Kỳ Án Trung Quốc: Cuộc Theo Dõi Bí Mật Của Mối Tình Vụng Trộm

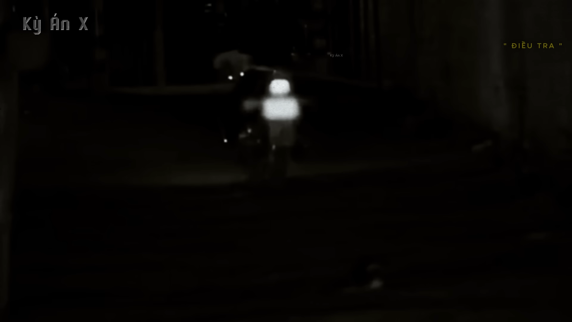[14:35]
Việc có một người lạ đi gần Thanh vào thời điểm này đã làm giấy lên nghi ngờ về khả năng người này có liên quan đến sự mất tích của cô.